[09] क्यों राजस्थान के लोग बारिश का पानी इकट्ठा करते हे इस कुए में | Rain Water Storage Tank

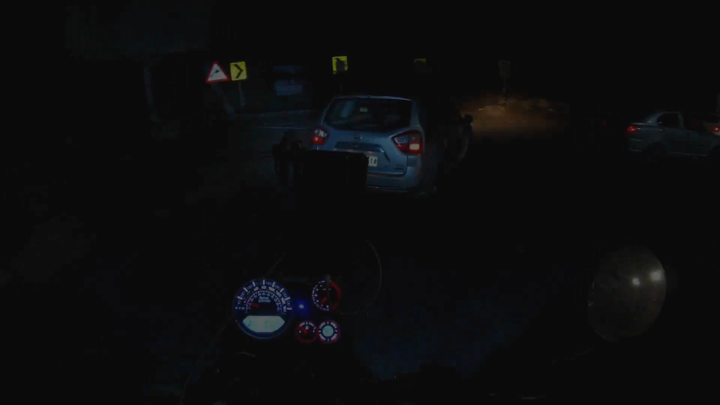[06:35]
तो भाई पहुंच चुके हैं अजमेर, और ये पुष्कर घाटी है।
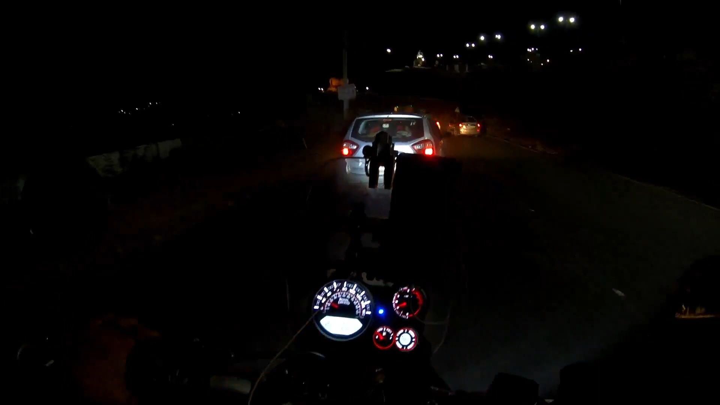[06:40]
बस पुष्कर से नीचे उतर रहा हूँ और बस 15 मिनट में घर पहुंच जाऊंगा।
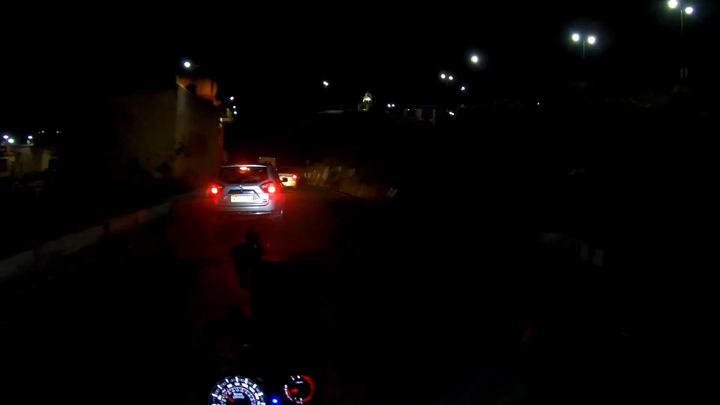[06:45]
और अब रात का व्यू देखिए घाटी का, कितना बेहतरीन लग रहा है गाइस।
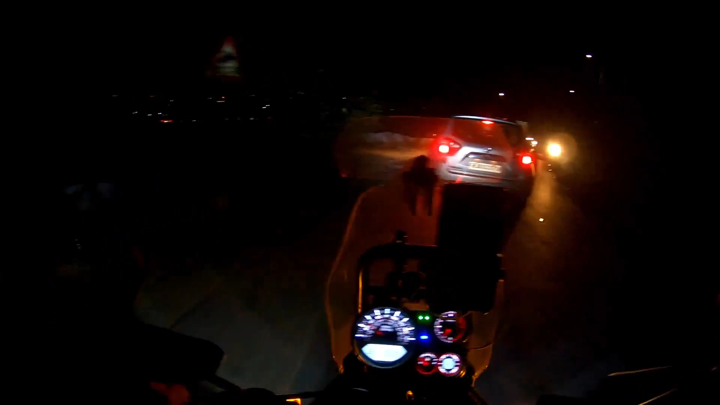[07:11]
तो गाइस देखिए कितनी प्यारी लाइटिंग हुई हुई है, और ये जो आप देख रहे हैं सामने,
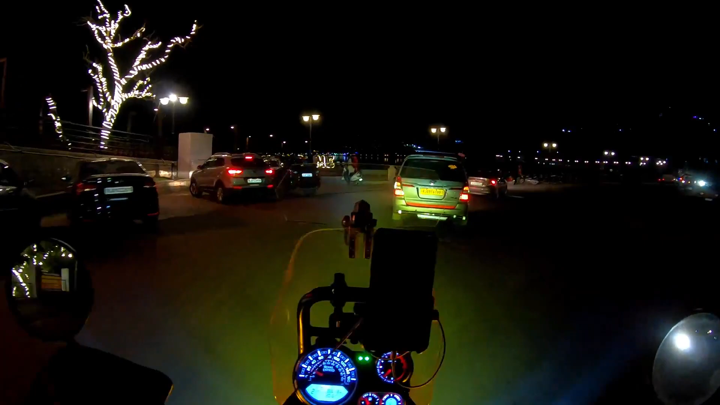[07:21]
ये है हमारा आना सागर लेक। और यू नो रात को तो बहुत खूबसूरत लगता है।